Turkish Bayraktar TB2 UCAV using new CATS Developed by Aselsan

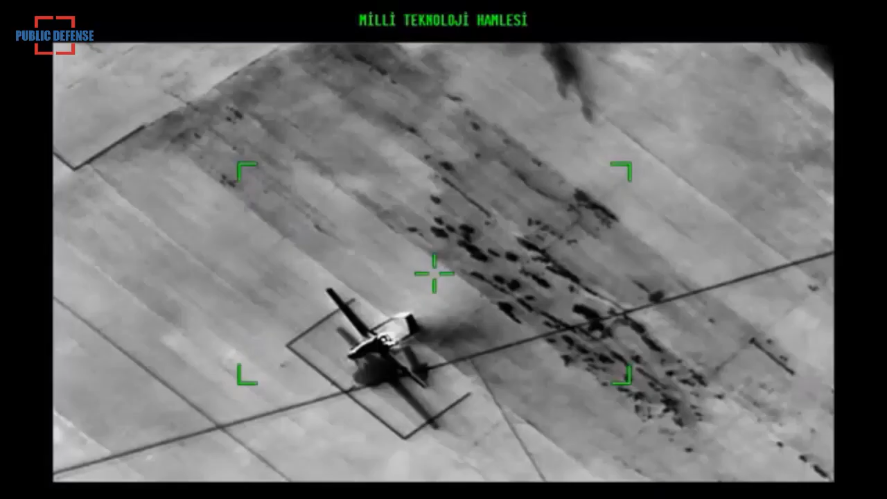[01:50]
The MAM-L hit the target with pinpoint accuracy at high altitude and distance with laser marking made by CATS.